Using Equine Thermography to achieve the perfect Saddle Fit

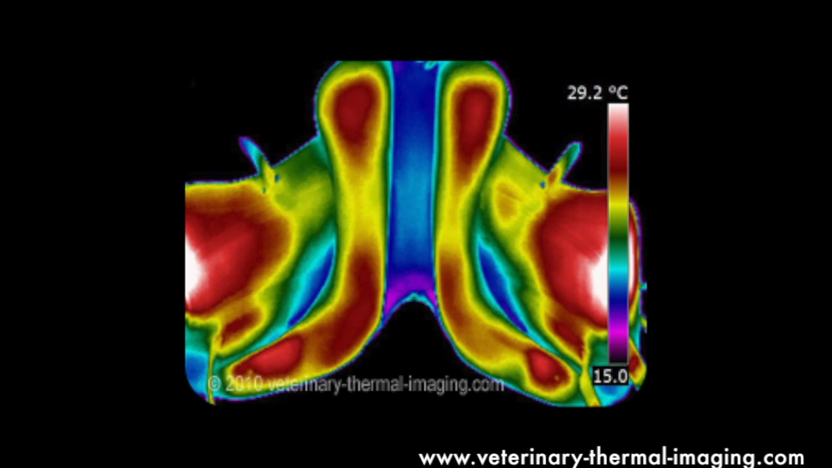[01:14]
On screen: scale top 29.2°C
So thermal imaging of the underside of the saddle after the horse has been ridden and it can give you a really good objective view of how well it's fitting or not. In this instance this saddle is bridging and it's only in contact with the horse's back in full points rather than evenly throughout the panels so this isn't a very good fit for this particular mare.
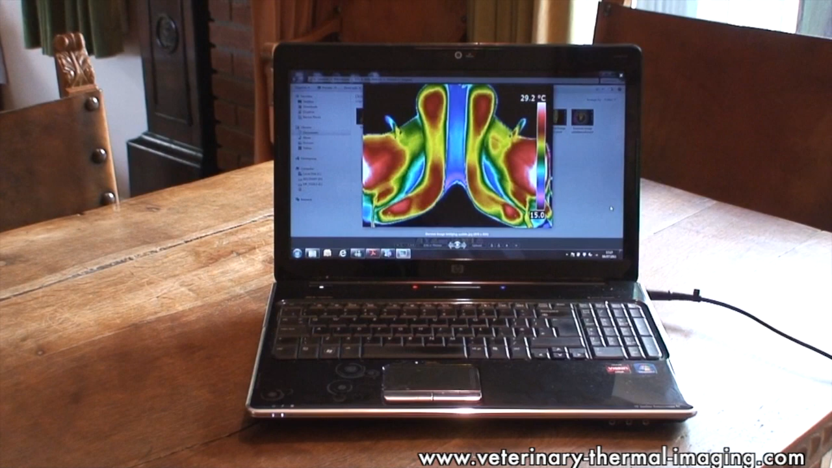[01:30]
On screen: scale top 29.2°C
For the purpose of this demonstration we've done the thermal imaging outside so that you can clearly see what's going on but normally thermal imaging must be done undercover away from direct sunlight and away from any drafts.